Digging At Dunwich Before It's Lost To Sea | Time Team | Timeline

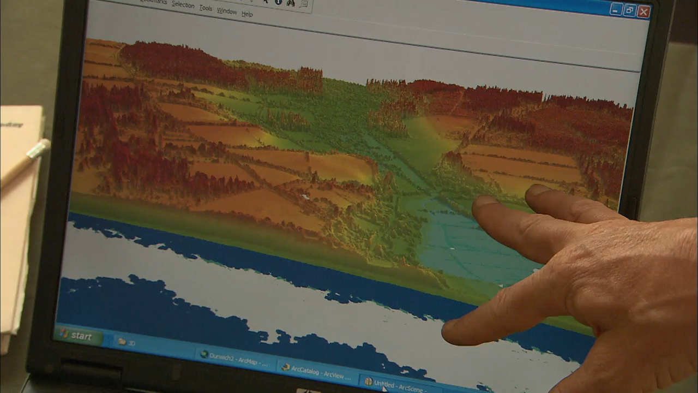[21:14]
So, Carl, this is LiDAR technology. Can you explain to me exactly what it is it does?
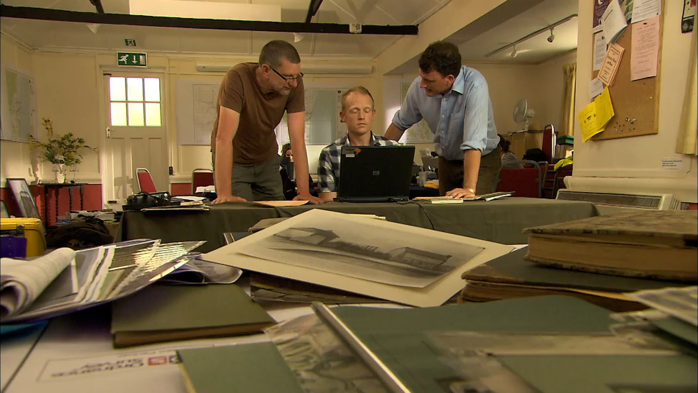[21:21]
Yeah, basically, we have an instrument mounted in an aeroplane which flies along and it fires laser pulses down on the ground and builds up a picture of the terrain from those laser pulses.
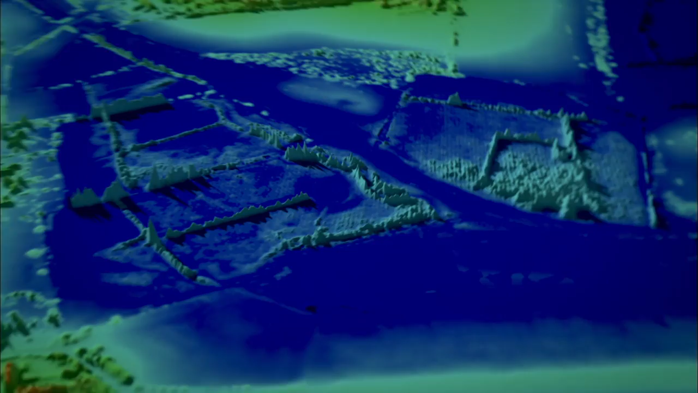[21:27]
It fires about a million laser pulses every ten seconds, so you get a very detailed view of what's going on on the ground.
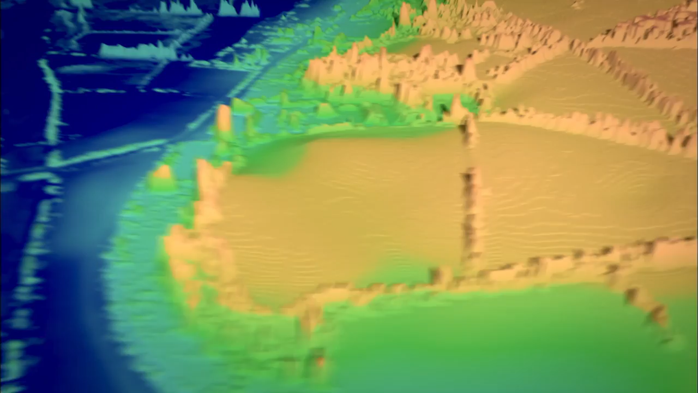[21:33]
We can basically look from any position we want to and you can see you've got the car park site just here,
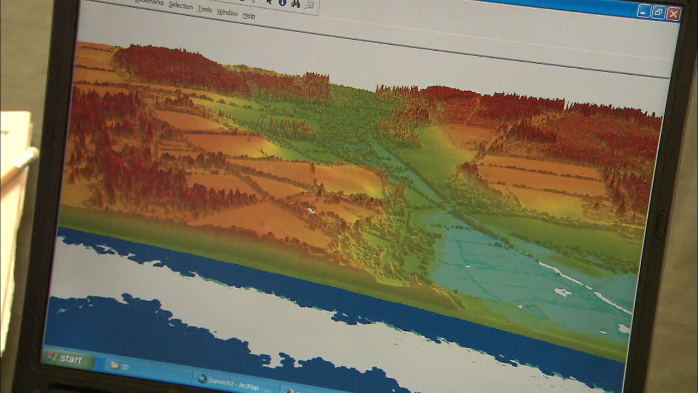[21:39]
you've got the friary just here, those little lumps just there. Yeah, yeah. So the car park's actually very low down here, isn't it? It's quite light green. And all this, presumably, is land that was formerly flooded.
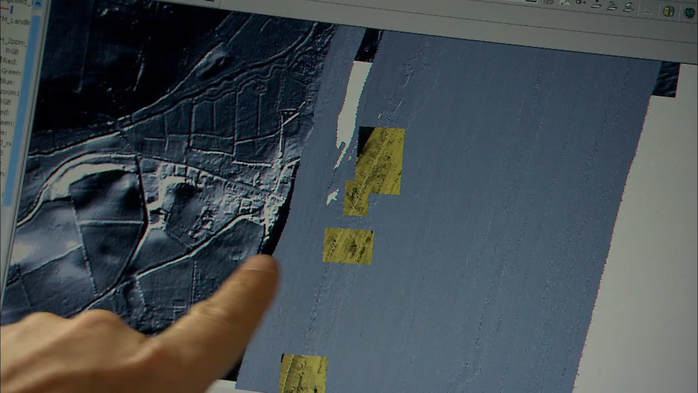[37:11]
If we zoom in further, you can begin to see that there are these blocks of masonry.